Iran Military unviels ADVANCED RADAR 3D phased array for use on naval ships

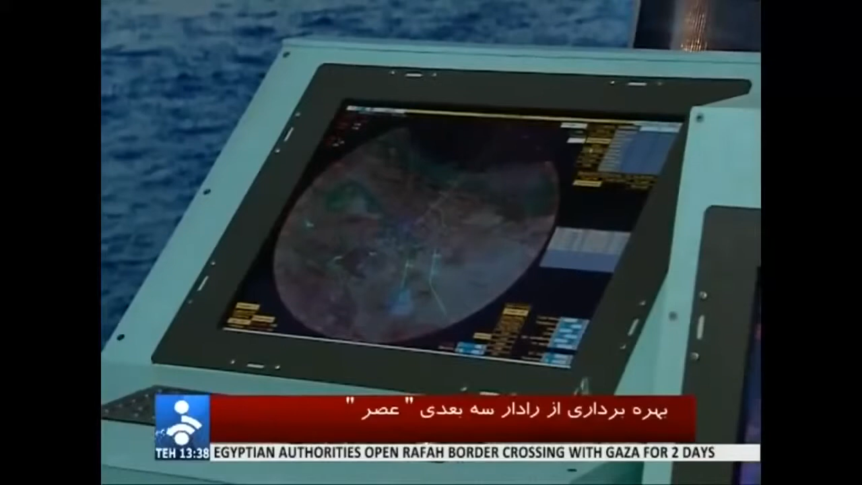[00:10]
برای ترراحی و ساخت این رادار و استفاده از ترانزیستور، رادار پرقدرت بومی
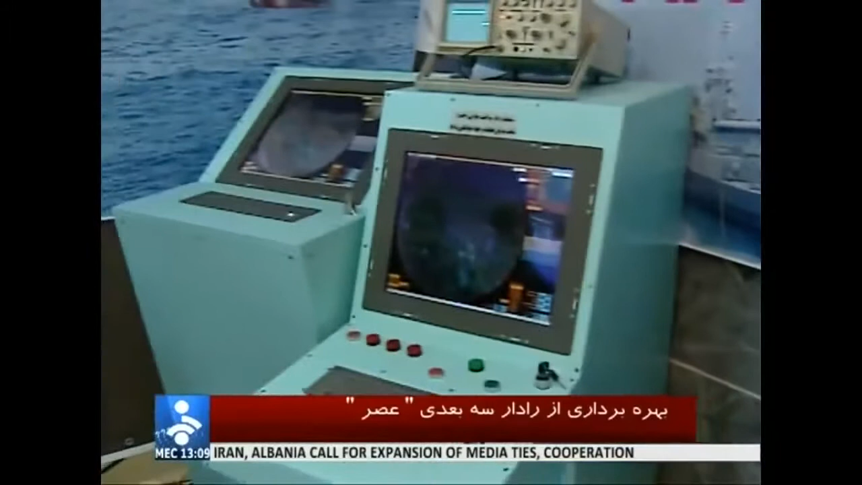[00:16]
با قابلیت بایی ویژه از بهمترین ویژگی های رادار سه وعدی اصر است